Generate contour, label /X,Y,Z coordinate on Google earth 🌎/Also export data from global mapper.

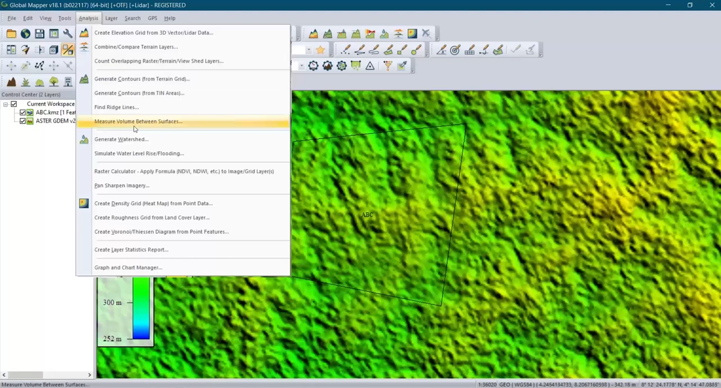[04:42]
and then you click on you after coming to analysis you click on generate control from terrain grid so from here you can select the what you want you can select the number of your minor contours and your major contours you can change your control interval then you make sure all these boxes is is marked
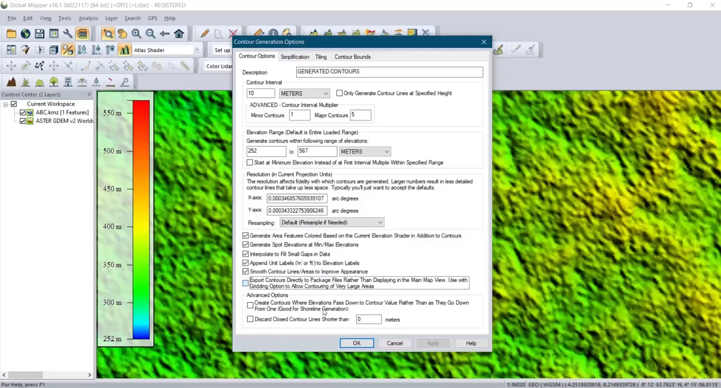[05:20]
you make sure all these boxes are marked then you click ok now you can see
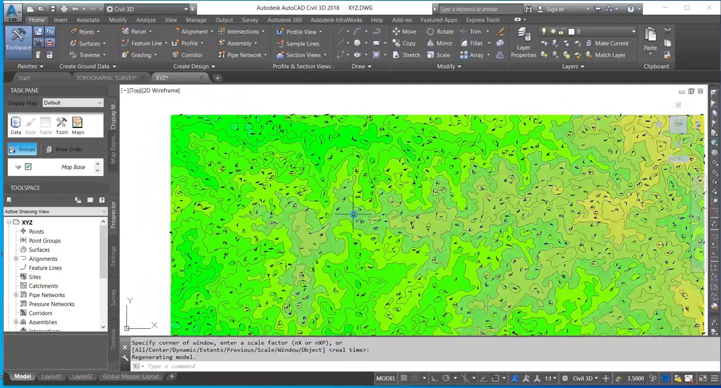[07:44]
with the color as well in order for you to move you can see the you can see the control interval